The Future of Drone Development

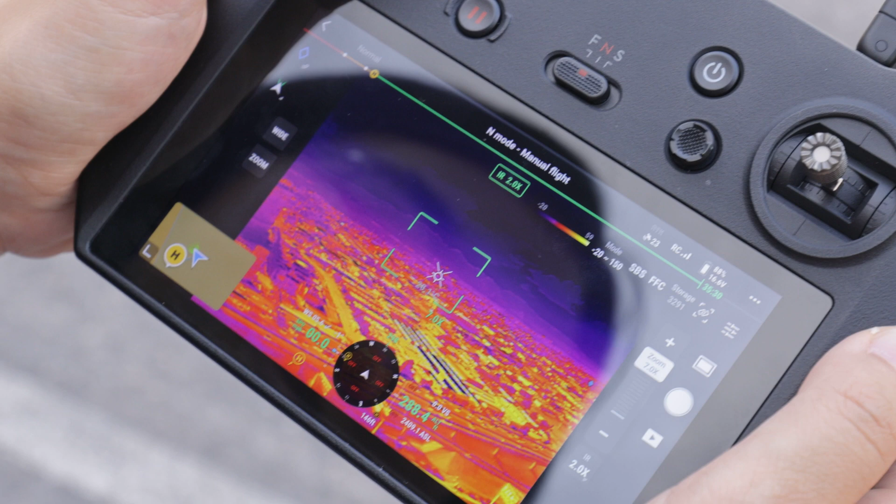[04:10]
Not only can they use heat imaging software or heat imaging, thermal imaging cameras that are built into the drones, they have a lot easier time finding possible people or things going on in emergency situations.